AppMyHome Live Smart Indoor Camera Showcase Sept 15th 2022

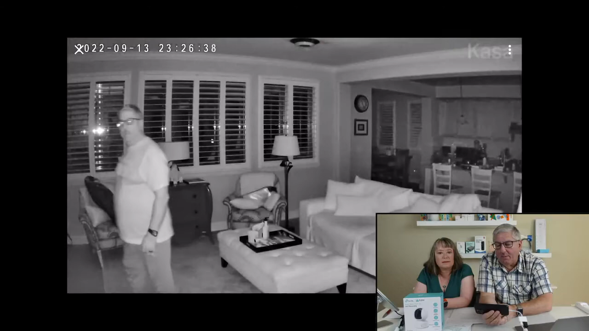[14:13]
view you notice the camera automatically because he's in patrol mode at night he automatically found me oh i gotta lose some weight look at that i better stop eating all those uh chips all right so but watch it it's going to follow me and it's not only following me side to side but look at it changes the height because it's it's a pan and tilt camera right so a pan side to side and tilts up and down and it catches me all the way around back into the kitchen and it's still figuring out where i'm at and it's the picture is still fairly decent although you know you're starting to fade out at that point
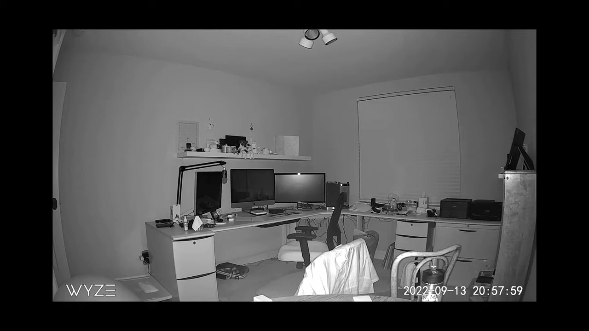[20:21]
picture in a picture for a second but you've got a good feel it's a great picture at night really crystal clear if i had a little bit of light in the room you would actually see it in color but um i don't so that's this is really a dark room and it's totally using its ir lights to do it so it's pretty pretty nice pretty nice camera really really like it you know we have the the
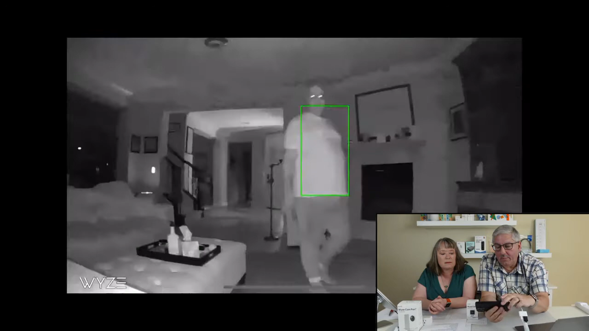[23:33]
again and you see it catches me and it's scanning all the way around but look how good that when that stopped the picture is really good but it's tracking me the whole way all the way into the kitchen
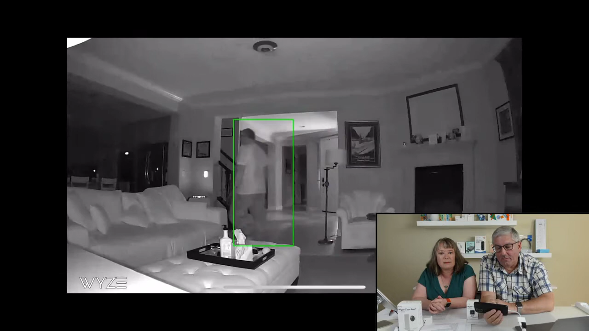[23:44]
with that reflection on your eyes looks a little scary well i was scary that night i was trying to
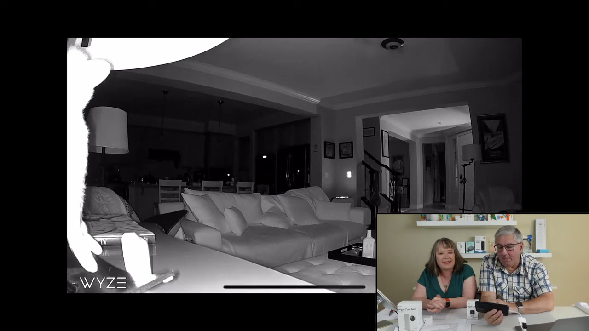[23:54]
be you know trying to be someone bad so um but you can see it picks everything up pretty well